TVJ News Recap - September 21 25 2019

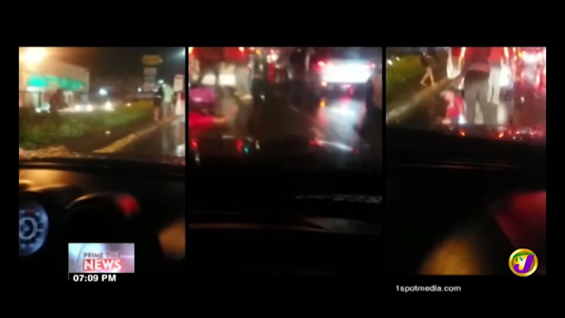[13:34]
A motorist using a mobile phone captured the moments after the stabbing of a taxi operator on Washington Boulevard close to 7 o'clock Monday evening. It's believed the taxi operator had a dispute with a JUTC bus driver who allegedly stabbed him several times. The taxi operator, who has since been identified as Akina Britton, O.C.
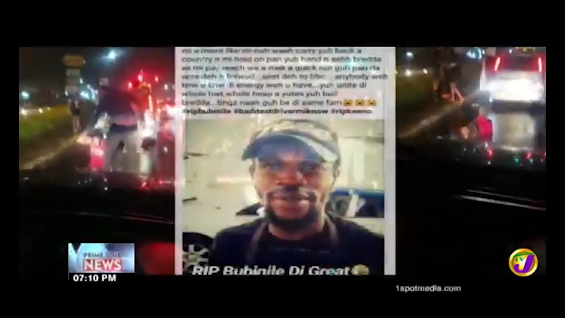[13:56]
Bobinal,
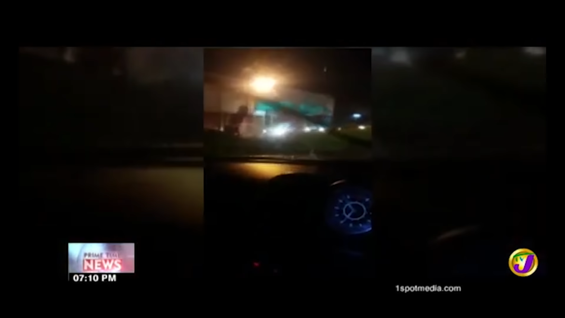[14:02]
was seen emerging from the sidewalk and was later helped to hospital where he was pronounced dead. The bus driver, who it's believed did the stabbing, was taken into custody Monday morning.